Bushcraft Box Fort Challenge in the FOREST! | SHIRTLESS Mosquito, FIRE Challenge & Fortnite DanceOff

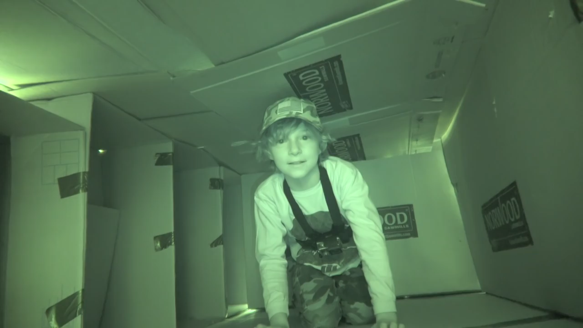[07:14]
look Oh my gosh It's dark in here Yeah Is there any cracks?
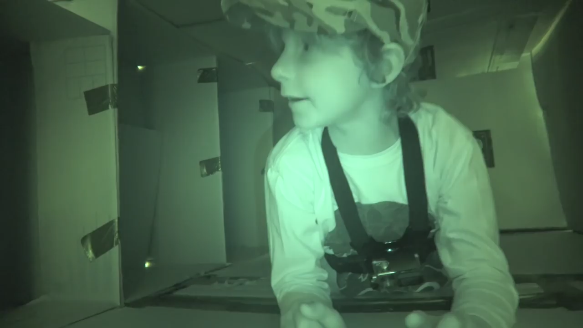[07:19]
Uh, a couple Cool Well No No?
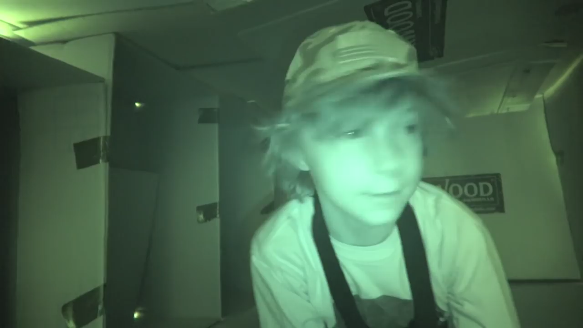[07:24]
You think it's pretty good? Yeah You can only see sunlight a bit here But it's
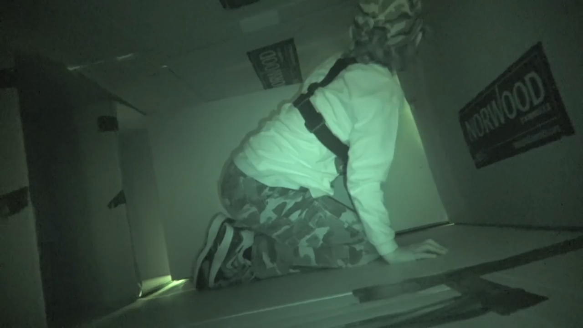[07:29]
close Because like It's shining through the tape And then just coming here Are mosquitoes in here?
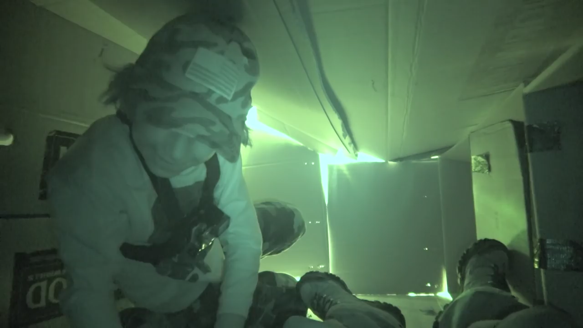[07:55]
Pretty good Are you proud of this? Yeah This is pretty good Here, come lay down See if we have enough room For two people It's
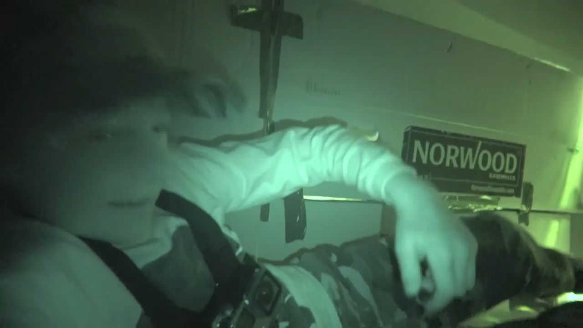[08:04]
like a gigantic sleeping bag Cause it's warm in here It is warm in here Hey, we both fit Yay Yay First challenge complete
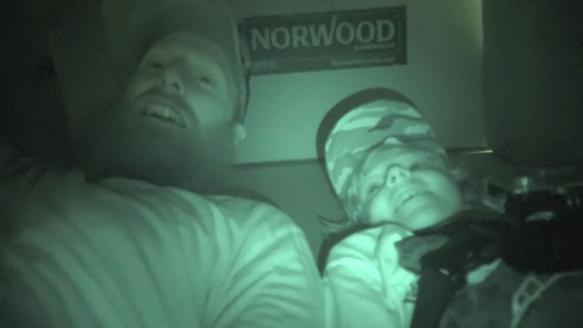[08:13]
We successfully made a box for it That's impermeable That's a big word Impermeable To mosquitoes And And we also have cupboards
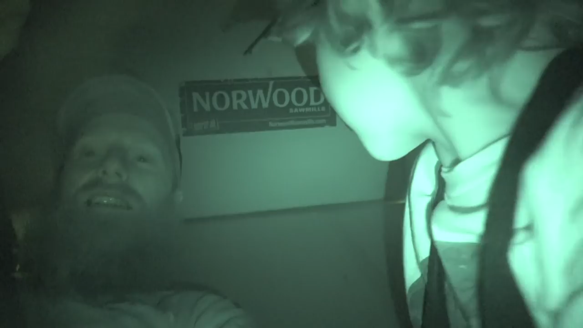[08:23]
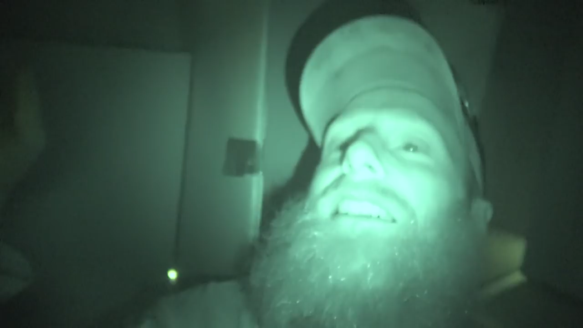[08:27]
We have cupboards everywhere Yeah On the inside On the
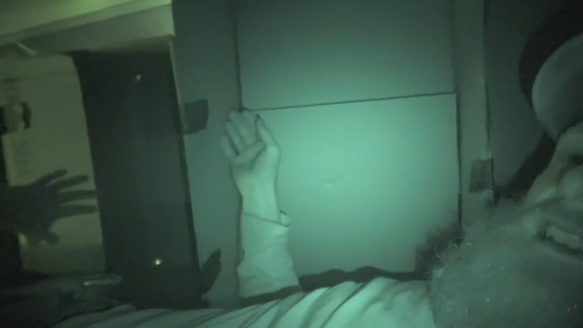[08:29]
side here Do you think we should bring like the Hot dogs and stuff in here? Yeah, let's put our hot dogs in here So they're safe You gonna go get them?
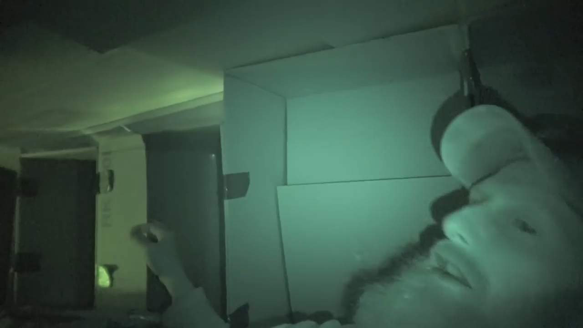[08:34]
Sure Um Open the door
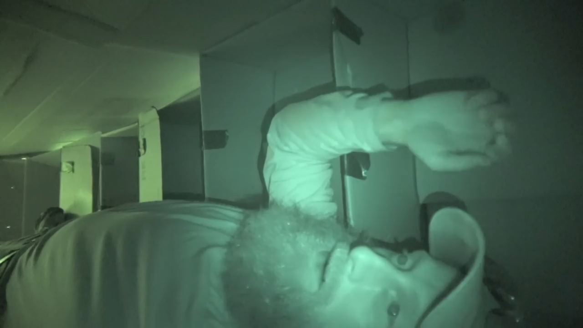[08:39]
Ah This is so much better than being out there With the mosquitoes And I'm not even joking We're not We're not
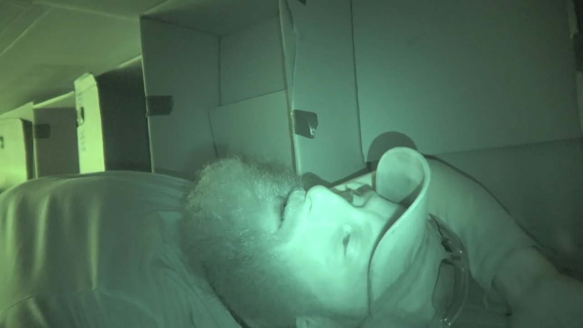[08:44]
messing around here There actually are fewer mosquitoes in here What'd you put in there? Hot dogs and what? More snacks Uh
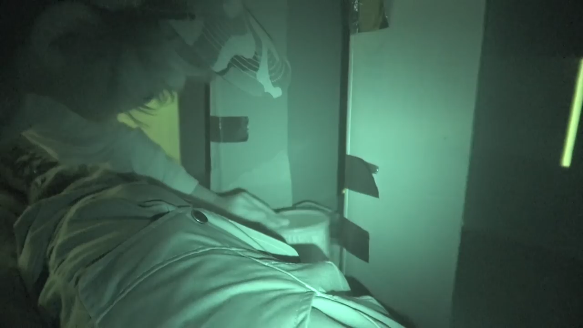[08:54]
Peanuts And then there's some more There's like two more things Cool You got a cubby We got cubby Yeah
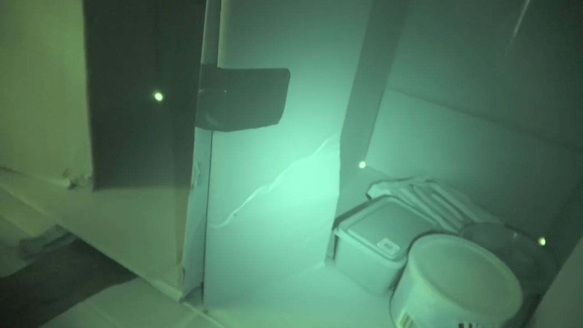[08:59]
I'm impressed man I didn't think we were gonna be able to do this I thought we were definitely gonna be Just a big joke